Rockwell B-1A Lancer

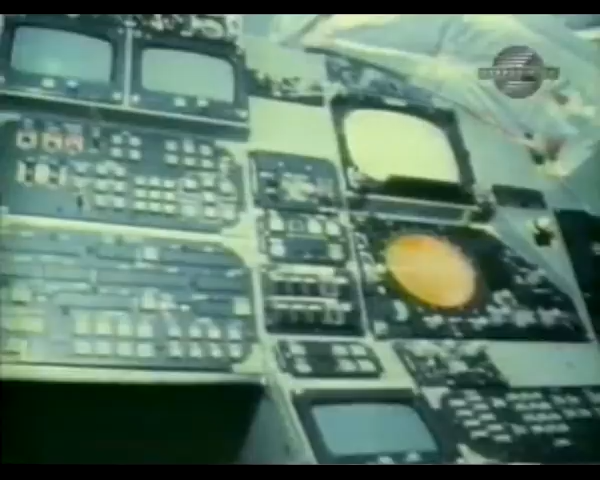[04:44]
The defensive and offensive systems operations use the high point of radar development, not only to identify and target the enemy, but also to fend off attacking opposition fighters. It's a far cry from the air gunner huddled in the rear of the B-17. The B-1 crew fly in comfort, but in combat, they'd face the same old risks,